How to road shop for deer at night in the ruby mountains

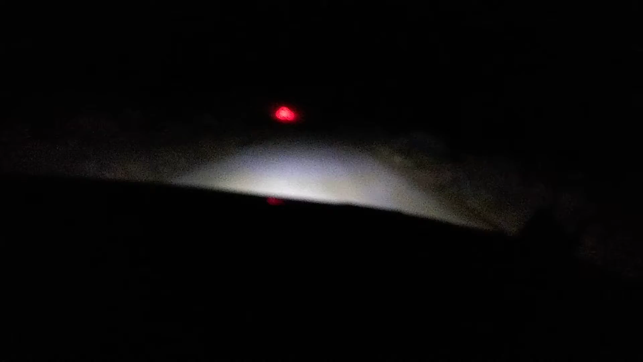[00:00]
recording now. We're gonna find us some deer. We're gonna go look for some deer right here. Hey, deer! Hey, deer! Ram! Ram! Ram! Hey, deer! Ram!